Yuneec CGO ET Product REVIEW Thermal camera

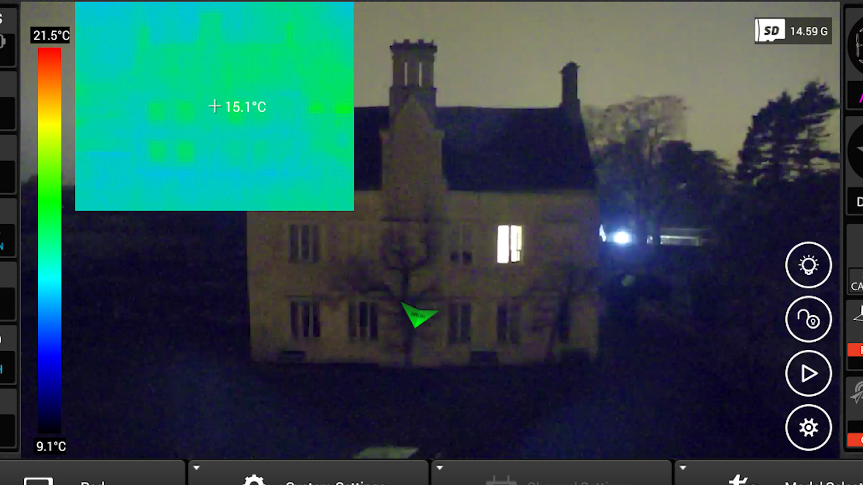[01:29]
On screen: spot 15.1°C, scale top 21.5°C, scale bottom 9.1°C
You can have a multi-colour spectrum which you can change to show different visualizations of heat sources.
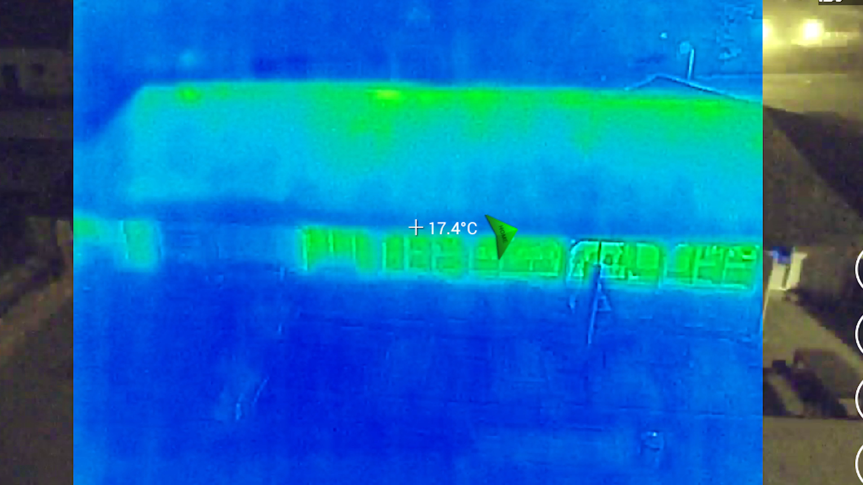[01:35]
On screen: spot 17.4°C
So you can suit it. It's very custom. You can have it to exactly as you want. And it's got different temperature detection scale for specific ranges.
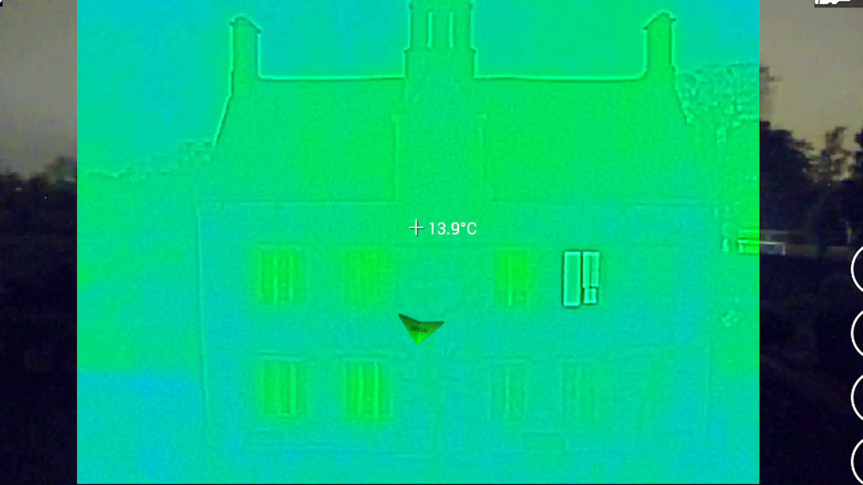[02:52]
On screen: spot 13.9°C
Temperature ranges between minus 10 and 120 degrees. And the camera records in JPEG, TIFF, 14 bit raw, and MPEG-4.